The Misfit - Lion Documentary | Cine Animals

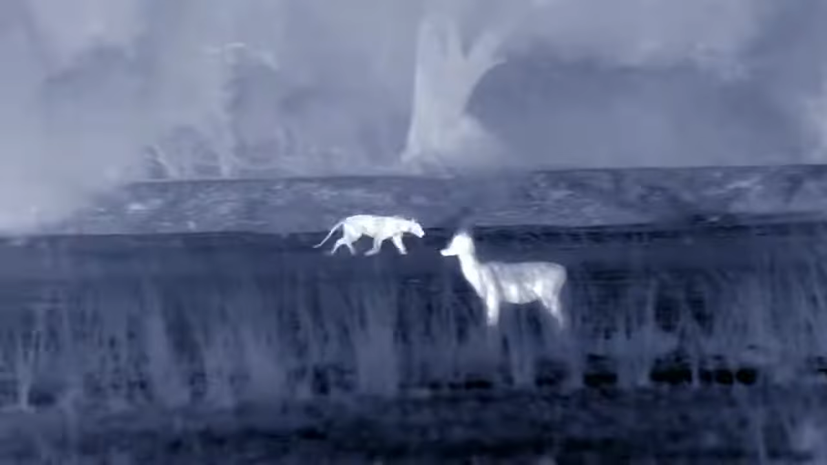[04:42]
They run at the herds of impala and puku, hoping to find a weaker individual. Sickness or injury is quickly punished in the African wilderness.
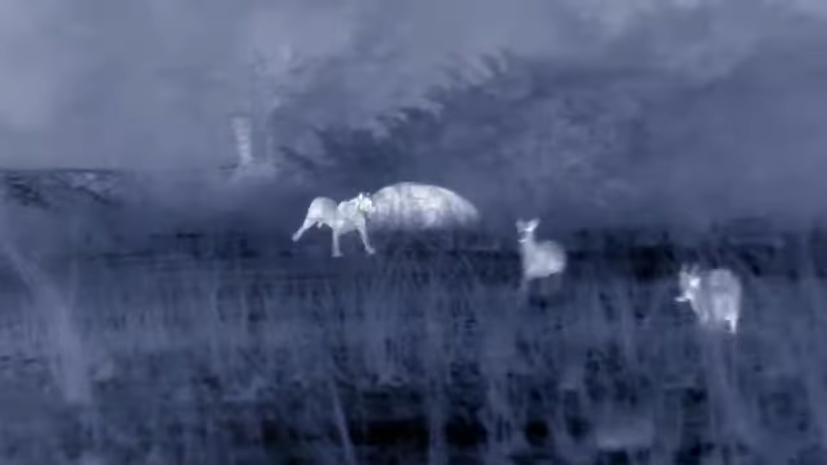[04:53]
The antelope are fast, built to avoid cheetahs.
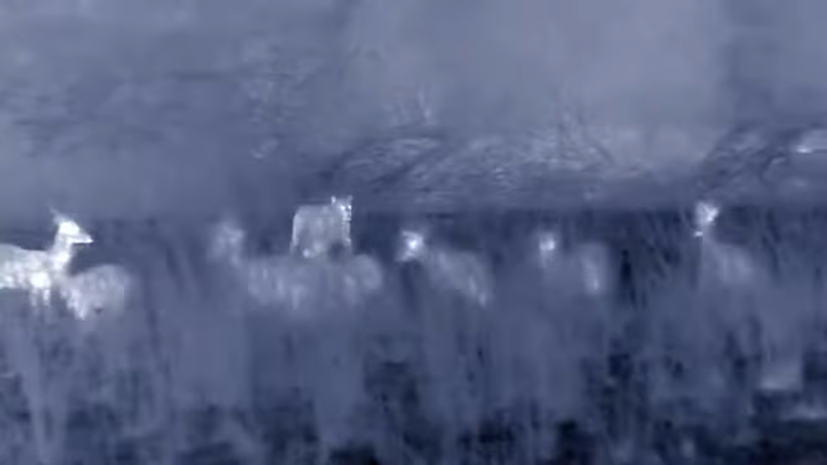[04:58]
Buffalo are like tanks, slower,
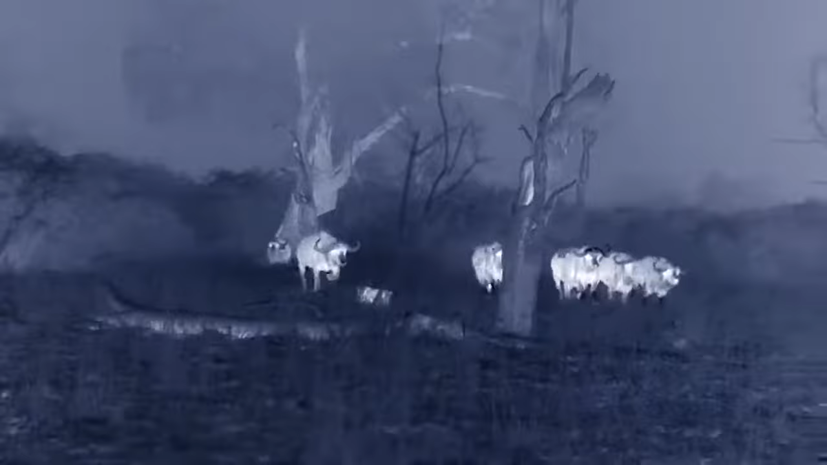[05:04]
but it takes the whole hunting team to bring one down.
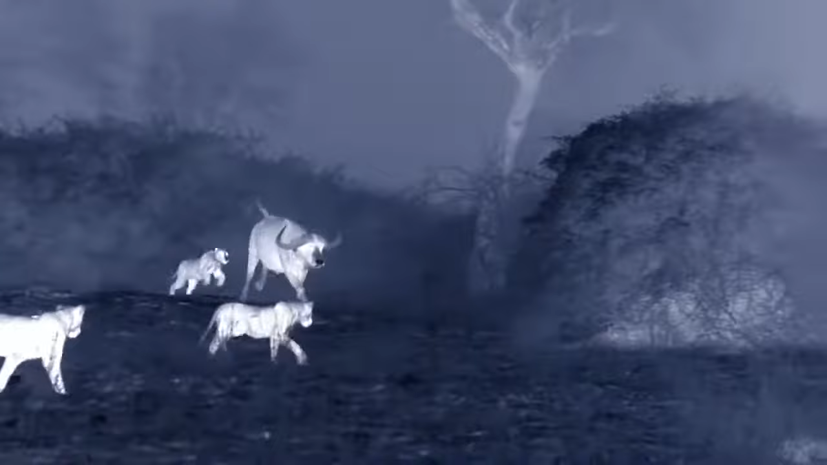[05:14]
few hunts succeed, the buffaloes just canter away.
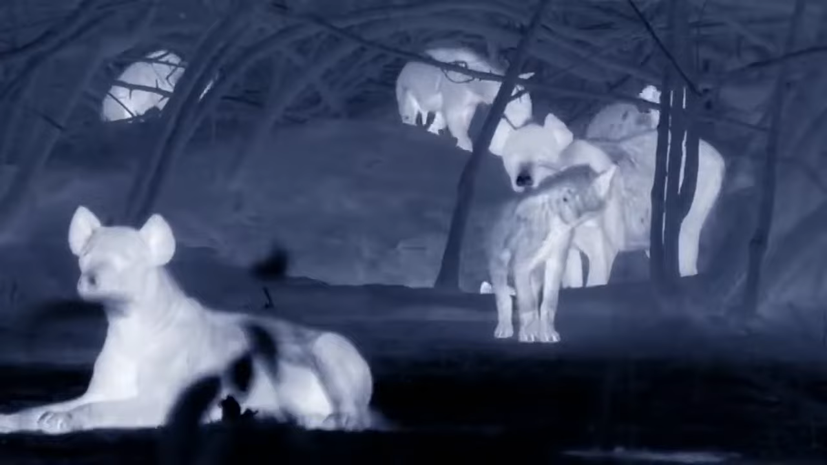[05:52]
The clan lives in a lion-proof den.
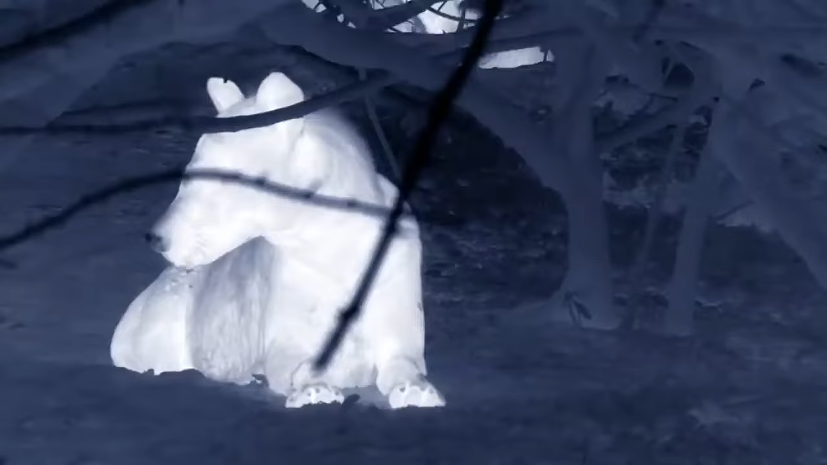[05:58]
A babysitter stays behind while the clan goes hunting.
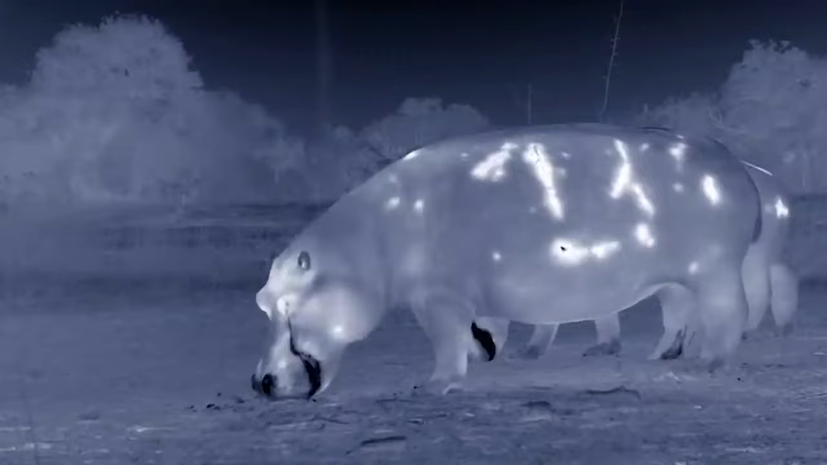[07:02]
In the cool of the night, hippos come out of the river to graze, stirring up a cloud of insects for the bats.
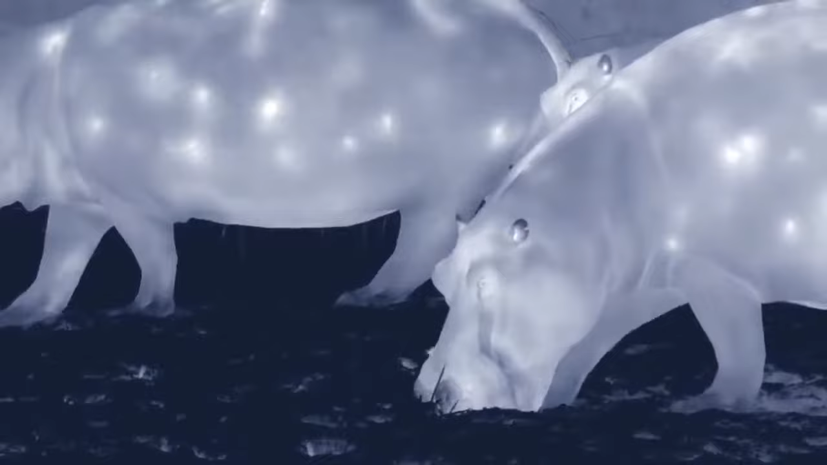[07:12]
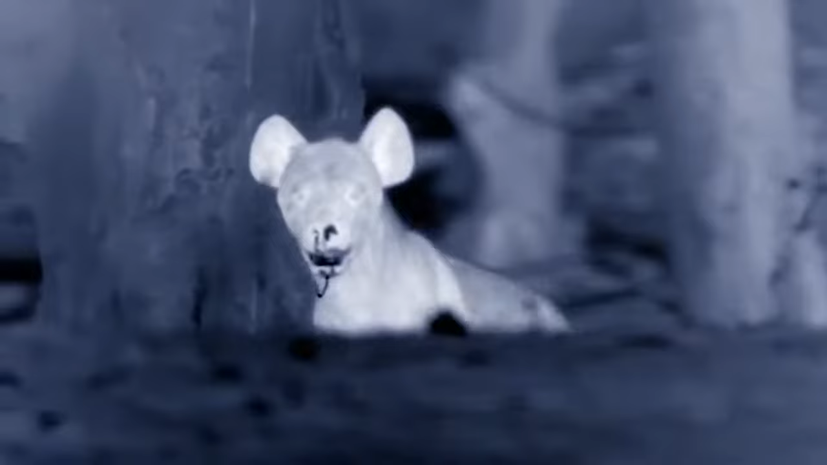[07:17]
The hyenas have found some of the lion pride enjoying the remains of a warthog. The lionesses are away hunting, the dominant males roaring, and the cubs hiding.
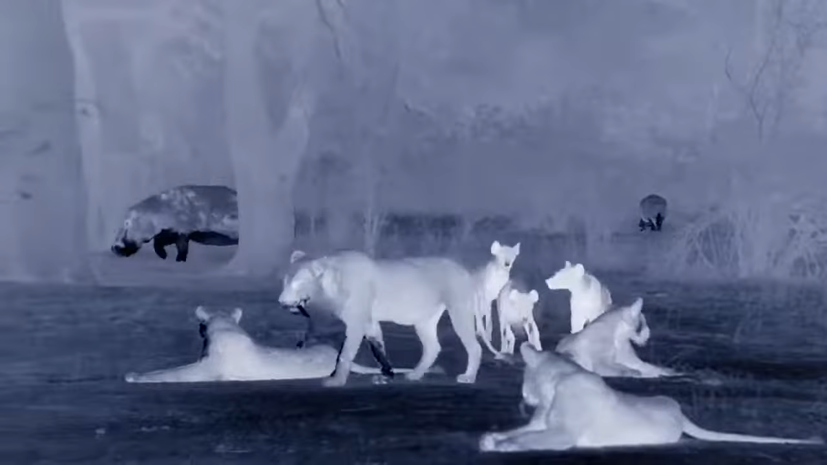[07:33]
What remains are the teenagers, yearlings to four-year-olds.
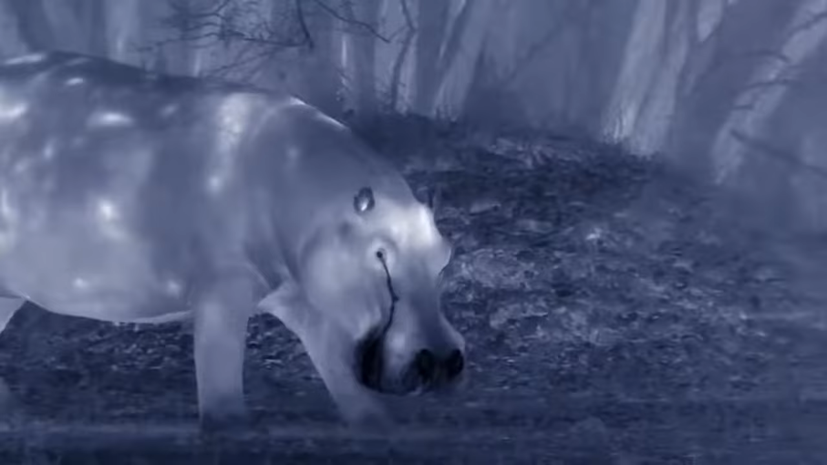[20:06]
They may be vegetarians, but they're by no means harmless. The little misfit doesn't panic.
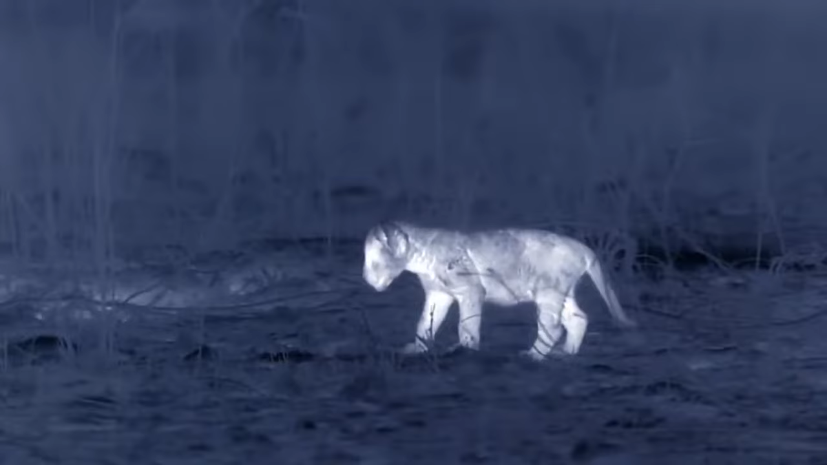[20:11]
He's naturally a loner.
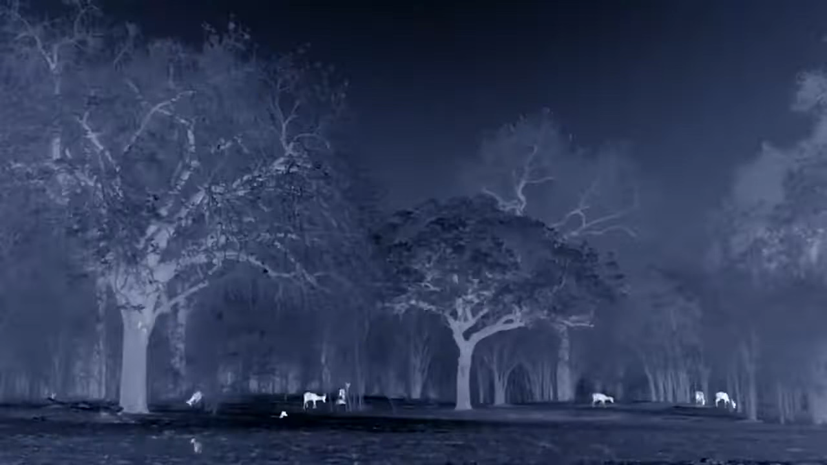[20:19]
The cub comes near Impala and Puku.
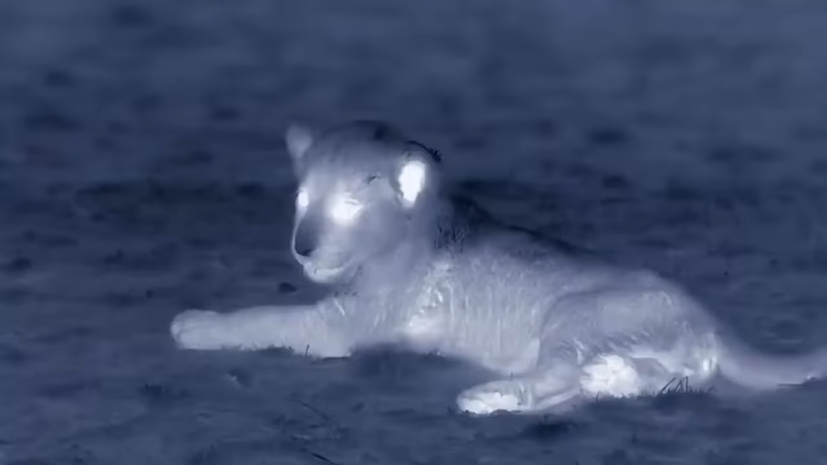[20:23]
Best to stay still and just listen with the listeners. In the quiet, a nocturnal cast emerges.
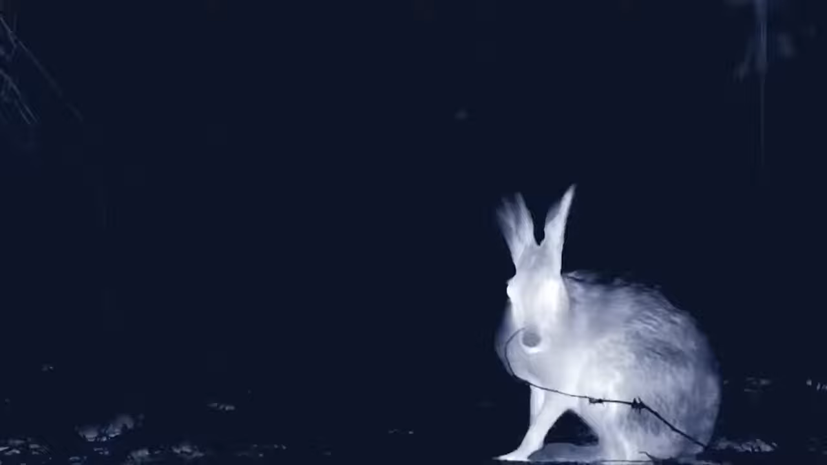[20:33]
A timid savanna hare. And a musky genet, a cousin of the mongoose.
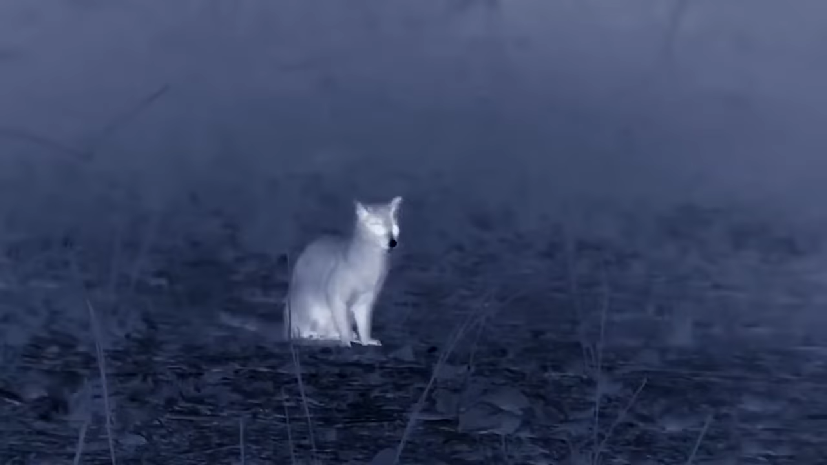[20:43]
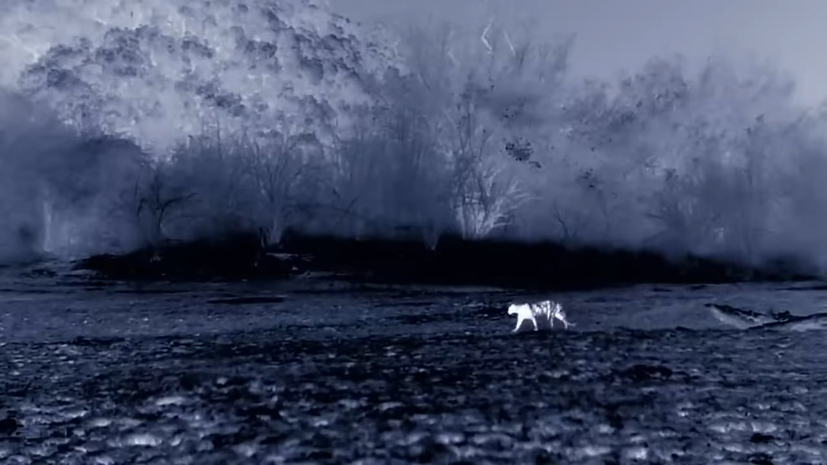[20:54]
Much more dangerous, the local leopard.
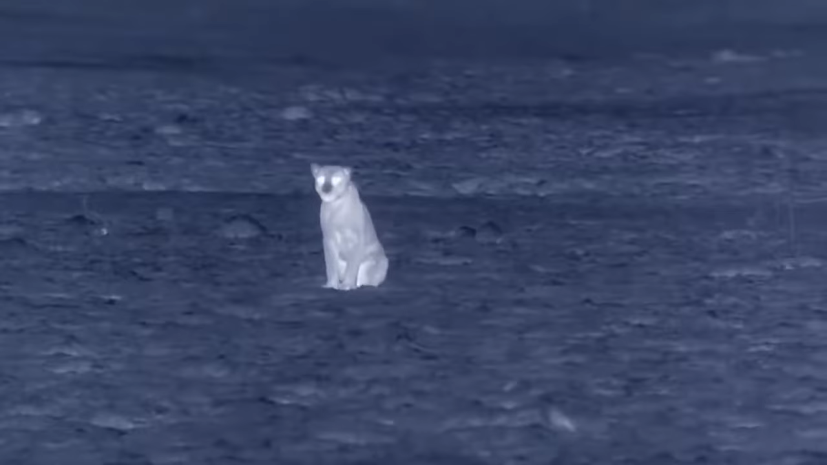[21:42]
20 yards away from the cub, the leopard pauses.
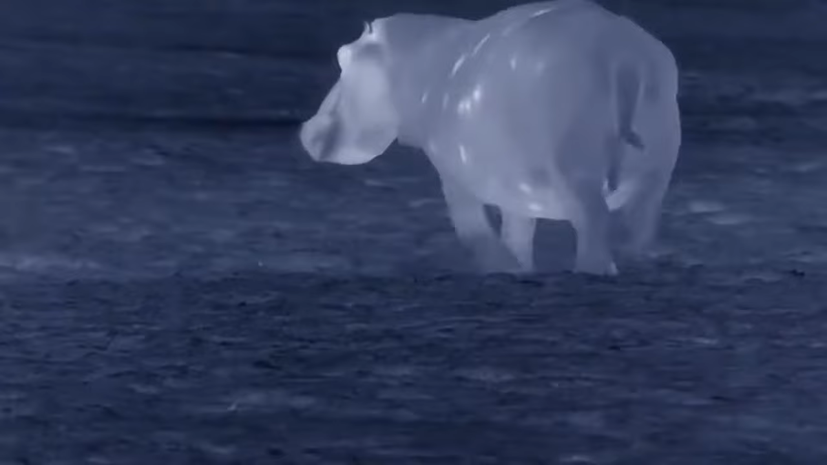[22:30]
Hippos may hate leopards, but are unlikely lifesavers for lion cubs.
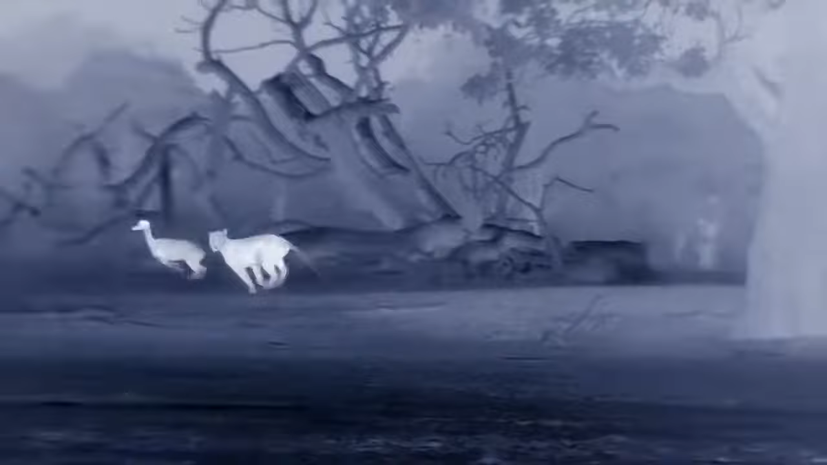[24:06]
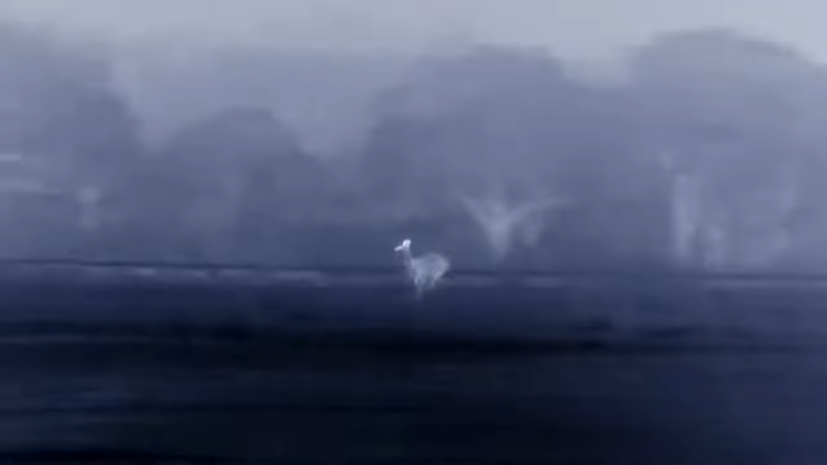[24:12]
Missed again. But just behind the teenager, the cub.